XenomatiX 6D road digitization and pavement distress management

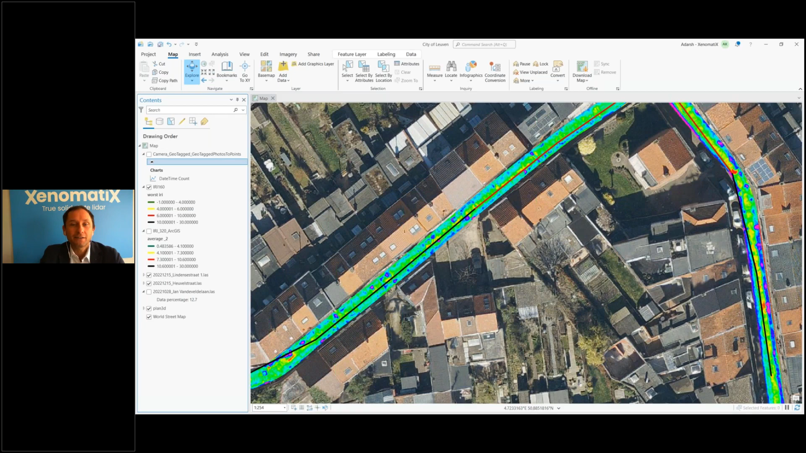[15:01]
When planning works, you can prepare the mobility plan and evaluate the disturbance for the local residents during the work. Also, the contractor can see where he can unload and park his equipment. We zoom in further and visualize the layer of the digital twin, the LAS file that measures digital data. You immediately see why this strip got the red and black conditions for. The digital twin is the three-dimensional geometry of the road. Since it is hard to present a three-dimension on a flat computer screen, we give different colors for different heights.
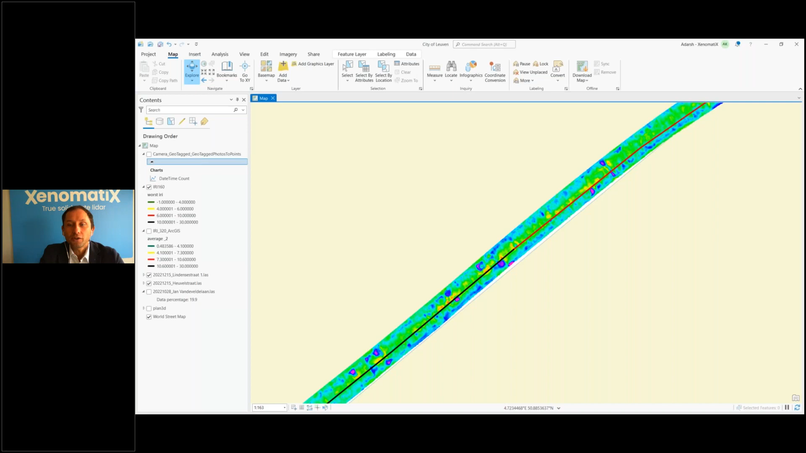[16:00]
and also part of the road sticking out. Intuitively, you already have an impression of why the scores of these two streets are red and black. When we focus on the digital twin, we see manholes sunk in a larger portal subsidences to the side of on the street. Actually, I went from.
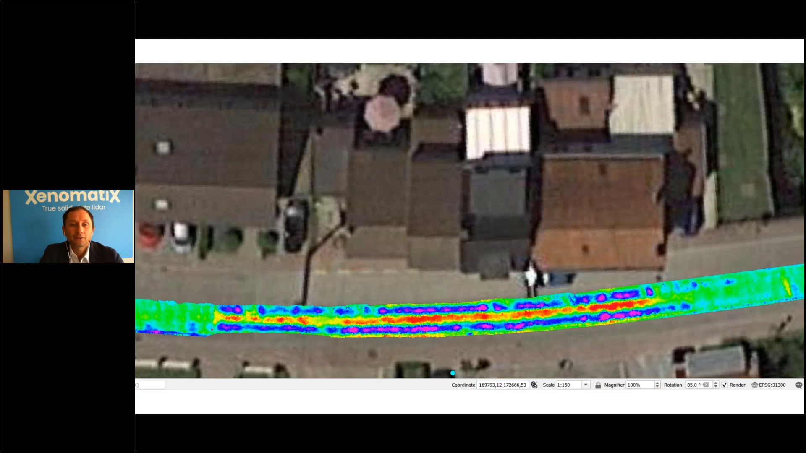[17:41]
pushed by the weight of heavy traffic. The digital twin enables measuring in detail as if you are on site, on the spot. And digitalization is feasible for any surface.
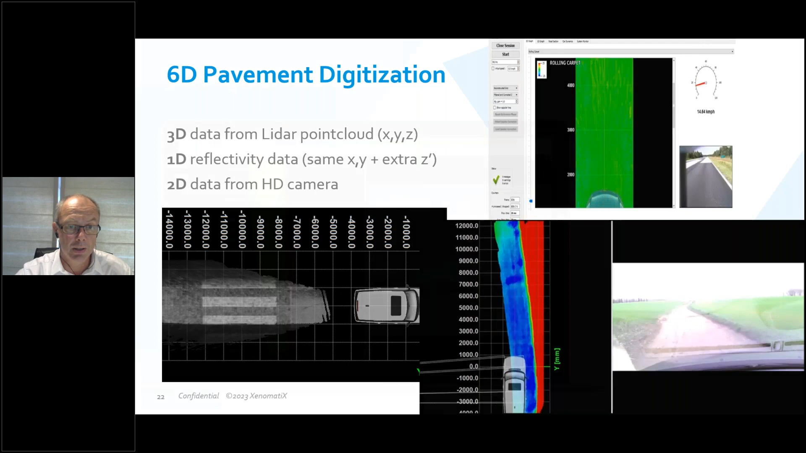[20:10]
With the accuracy to allow, important to allow correct calculation of standardized indices like we have the IRI, Rutting, or other evenness coefficients. This video shows the data collection followed by the resulting three-dimensional digital road.
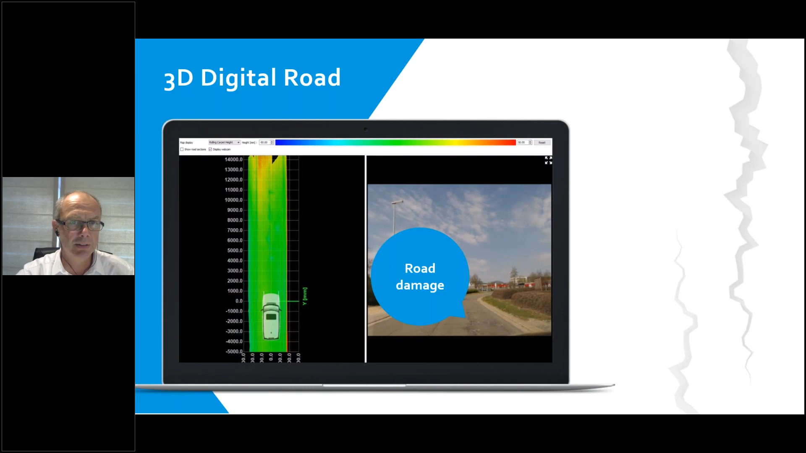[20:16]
The colors are chosen to visualize the geometry.
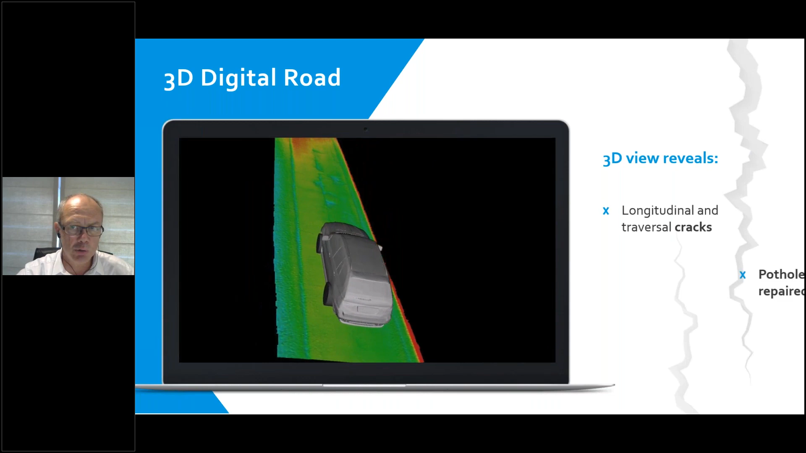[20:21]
So green again for flat surface, blue and purple for surface parts below the flat average, and yellow and red for surface parts above the flat average.
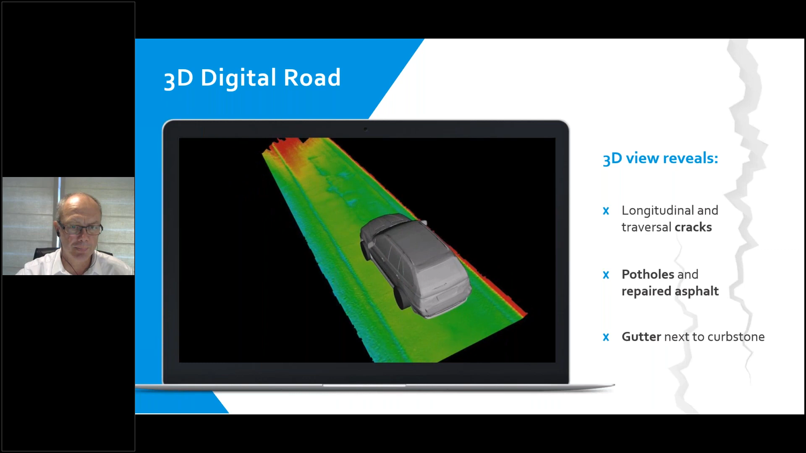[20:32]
Let me take the laser pointed.
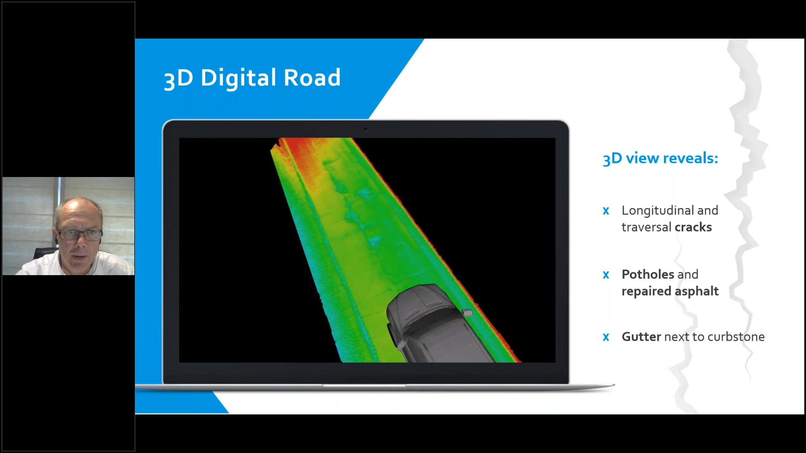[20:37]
So here you see that those colors indeed correspond to real geometry. It's just a representation, visualization to ease for easy interpretation. But you see the 3D geometry of the worn and hollowed longitudinal joints between left and right lane,
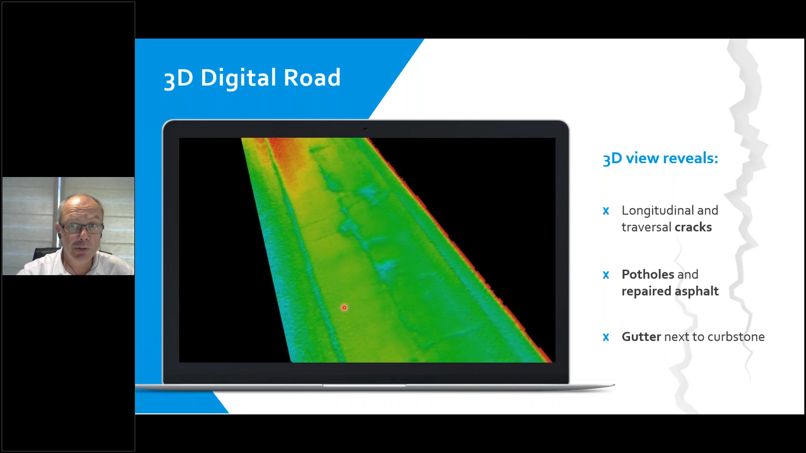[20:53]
and the blue potholes and the blue cracks.
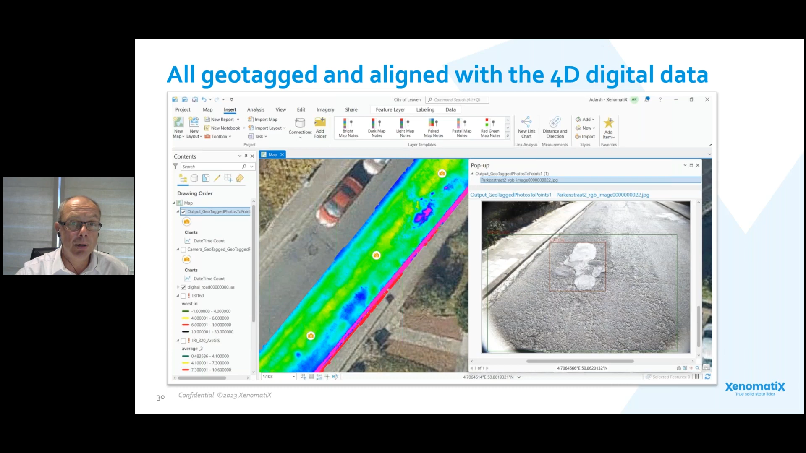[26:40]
and you can see that the patch shows subsidence, the blue and purple color. All these road characteristics, all 14, are extracted from the 6-dimensional digitized pavement.
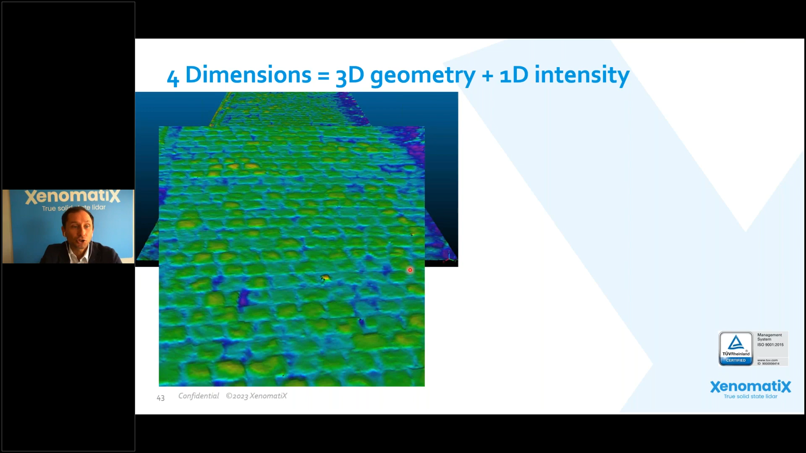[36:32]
Okay, remarks in this zoom that the detail visible for each cobblestone, each stone, and the depth of the joint in between. And here we have another view of the same scene using the reflectivity.
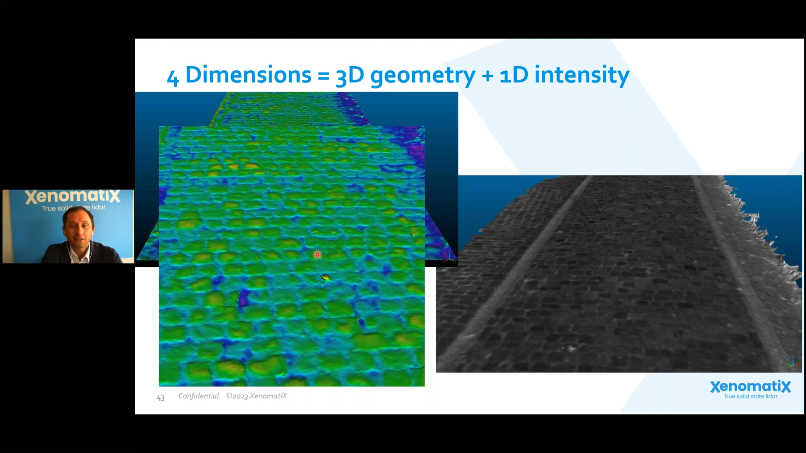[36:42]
So adding that four dimensions, the high definition 2D camera images, exactly match the precise geolocalization, build up the six dimensional digitalized pavement.